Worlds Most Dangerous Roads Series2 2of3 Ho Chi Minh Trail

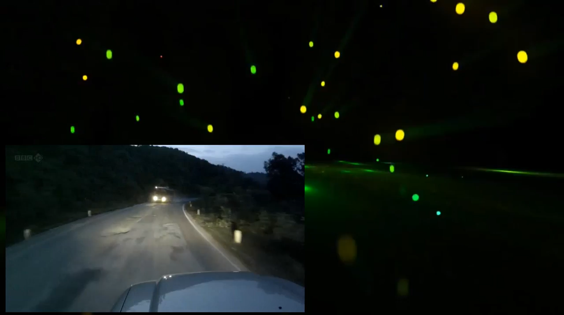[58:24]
I'll tell you, what's this with full beams on? Christ almighty, they are willing you to fail at all times, drivers here, aren't they? Oi, my god! Single file, darling! And your buffalo! Oh, baby, baby, baby, careful.
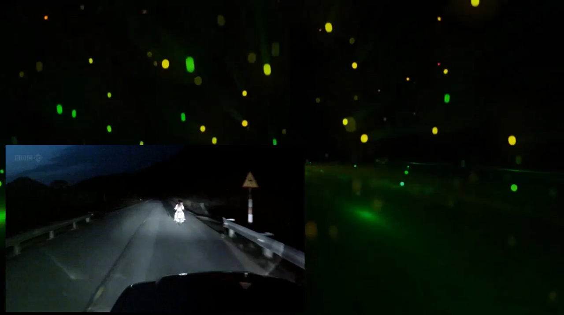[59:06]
We've got three kids, just, oh my god, the others, 14 driving that bike?